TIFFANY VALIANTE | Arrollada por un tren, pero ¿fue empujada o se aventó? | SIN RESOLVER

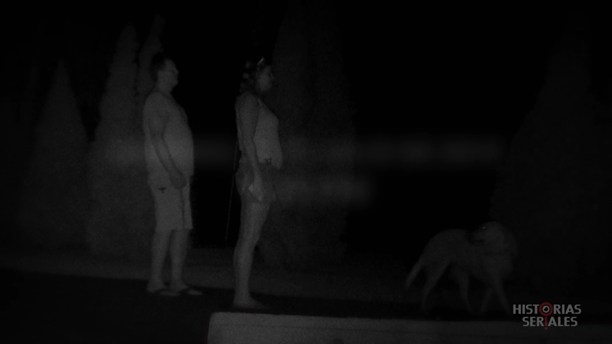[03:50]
la cámara captó a los padres de Tiffany que habían salido ya de la casa y no la habían encontrado, lo que los hizo suponer que ella había regresado a la fiesta. ¿Qué pudo haber pasado en ese minuto que no fue captado por la cámara?